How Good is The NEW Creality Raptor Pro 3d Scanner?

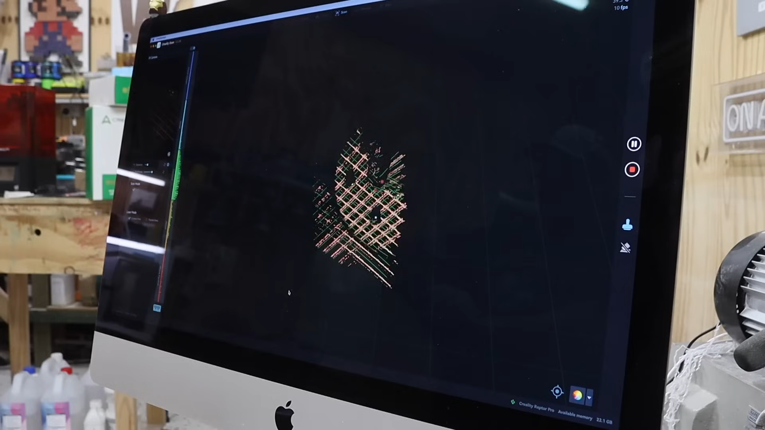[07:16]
notice that it is already mapping our alternator it is so fast and like i said my mac is actually slightly
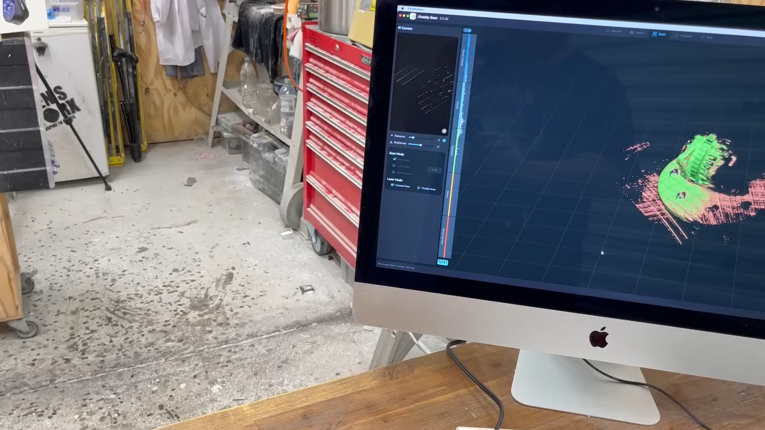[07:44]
it moves up telling me to move closer and you'll see there once i go back in we're back in the optimal range
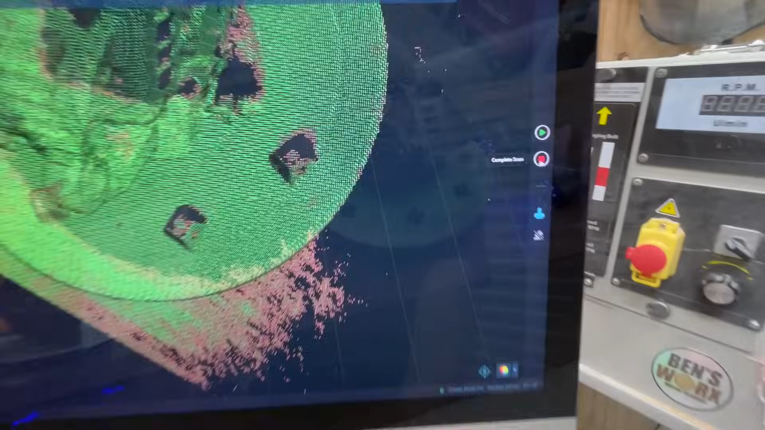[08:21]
because we are happy with that we can complete the scan
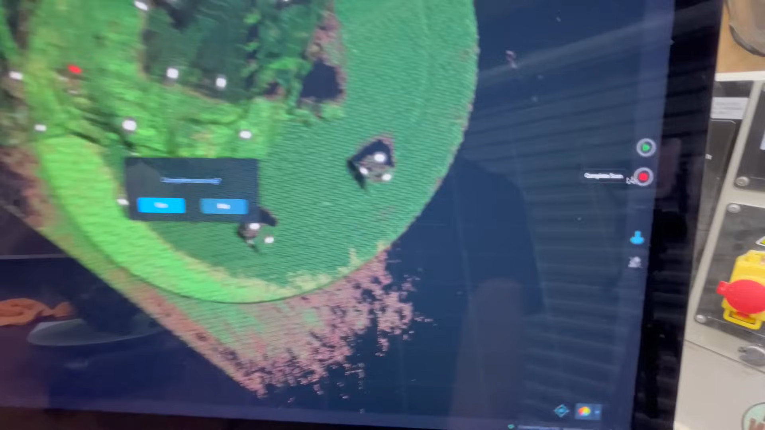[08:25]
yes complete it and here we have our
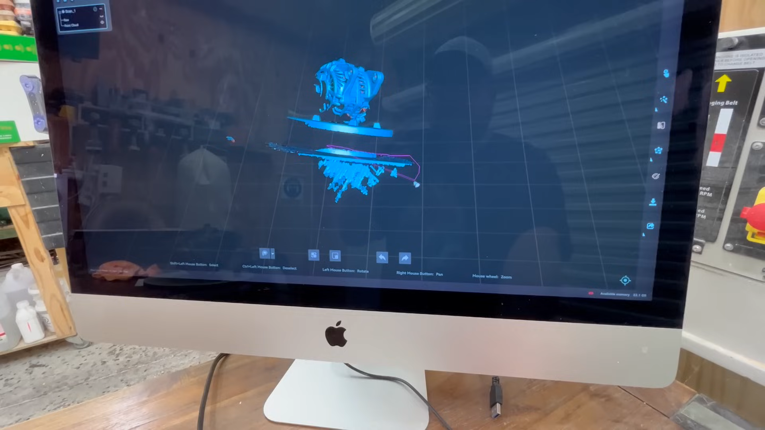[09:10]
it out like that real simple hit
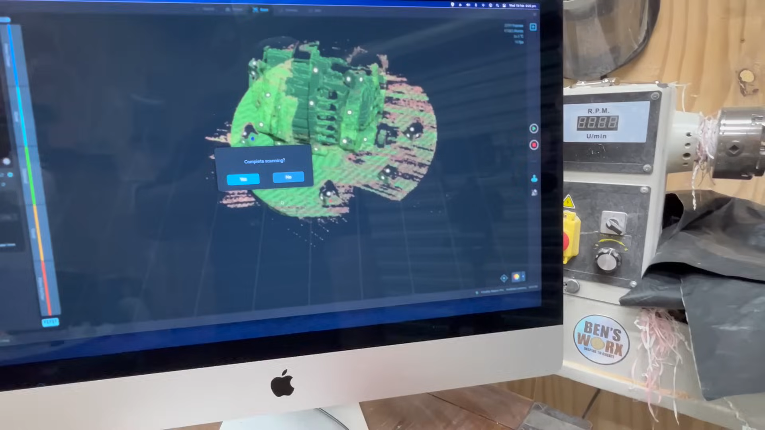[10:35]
and hit stop on the software and let's take a look wow that looks way better look
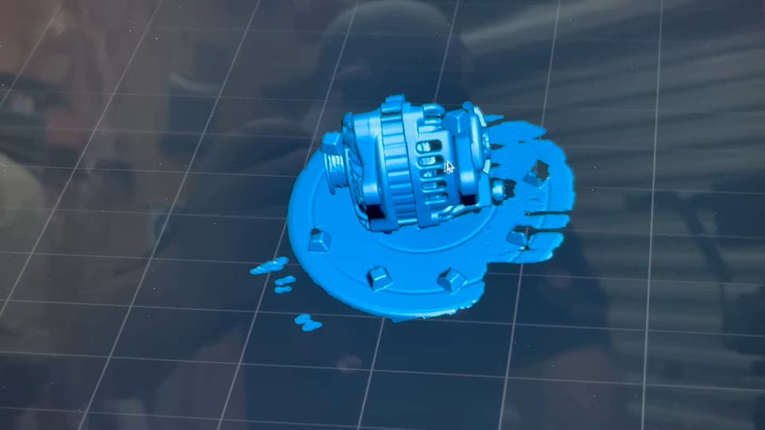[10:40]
at the detail we have now in those brackets and look how smooth it is that looks amazing so i guess if you
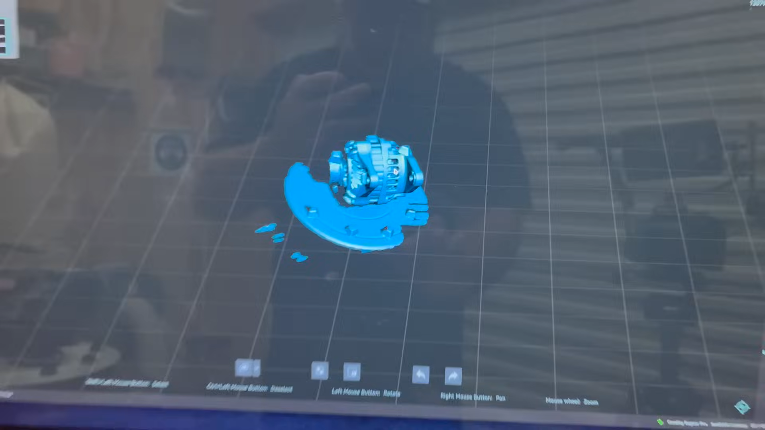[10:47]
are going to scan something small like this alternator definitely use the
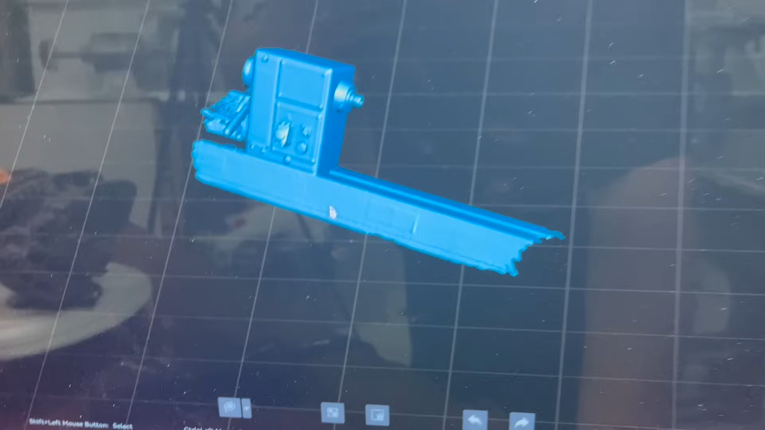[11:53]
it turned out so good i mean have a look at the sticker on the front here that sticker there that's my ben's work sticker and look at this it only has a tiny lip on it and yet it's picked it up and you can almost
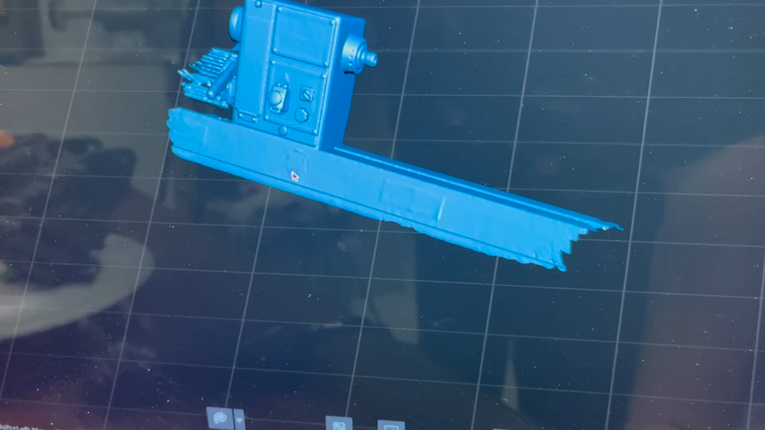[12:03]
read ben's works on the front there so this has turned out really good now this would come in handy if ever i needed to make myself a bracket or a
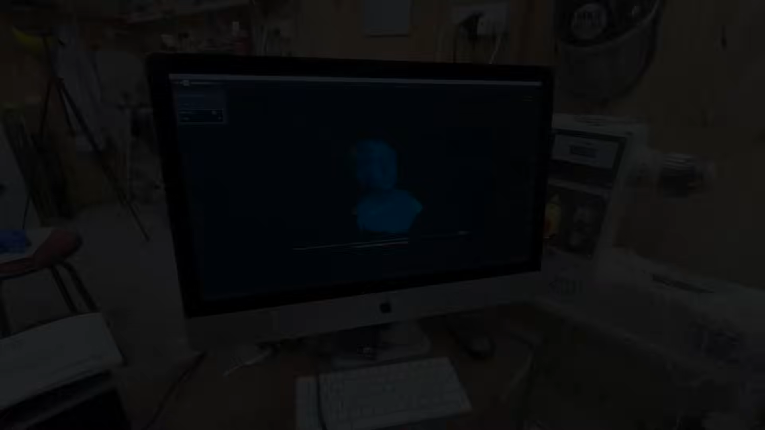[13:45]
so so as you just saw by that scan i only needed courtney's face so that's what i selected in the software i've done the one
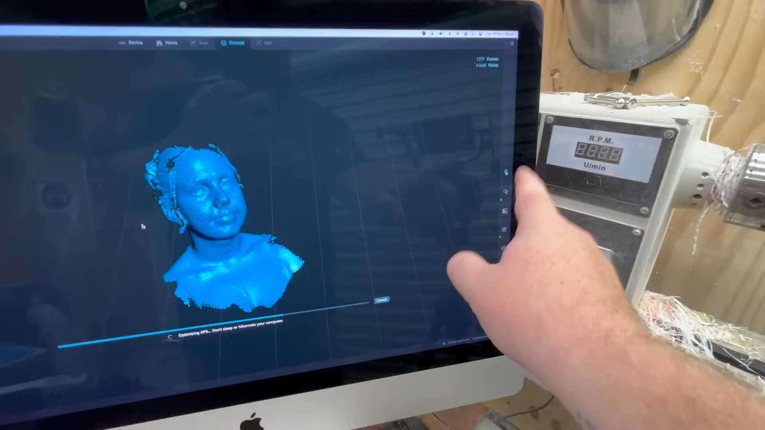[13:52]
click process and as you can see now we're optimizing it it shouldn't take too much longer
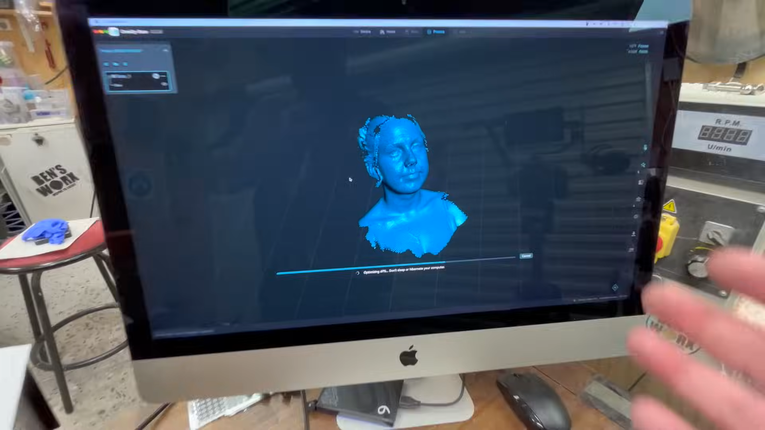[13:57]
but it looks really good it's picked up all the details
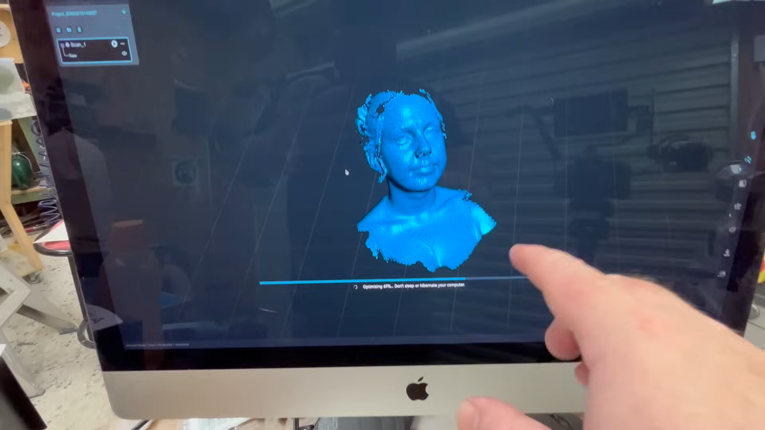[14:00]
you can even see her necklace here and a bit of her hair that come down the side
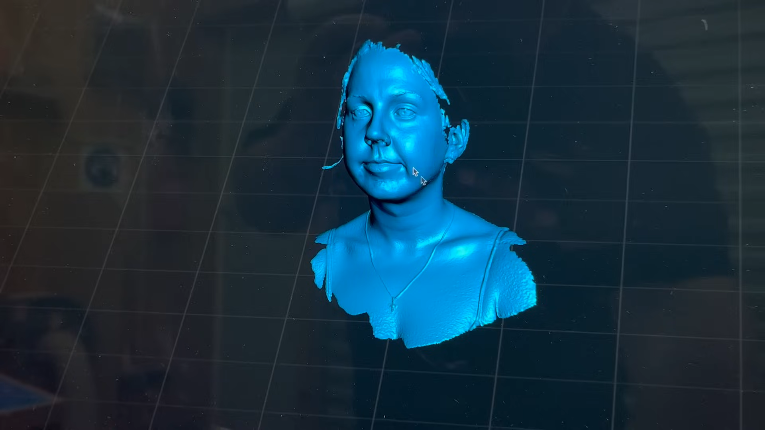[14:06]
so the rendering is all done we have our finished mesh have a look inside of here this is the most creepiest
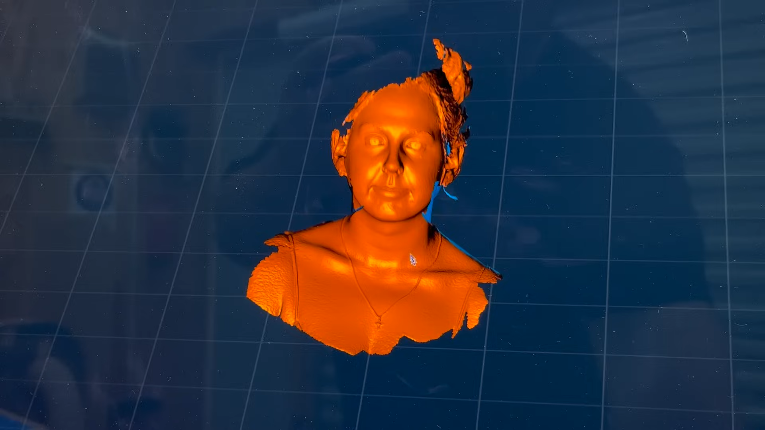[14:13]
part look at that it looks so funny anyway courtney's face is all done now
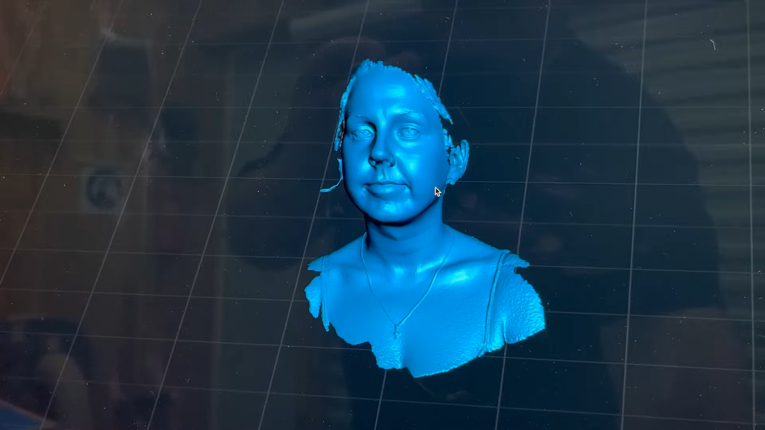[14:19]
so all i have to do is put this into the 3d printing software i'm going to cut out what i don't need and then we can start printing the face so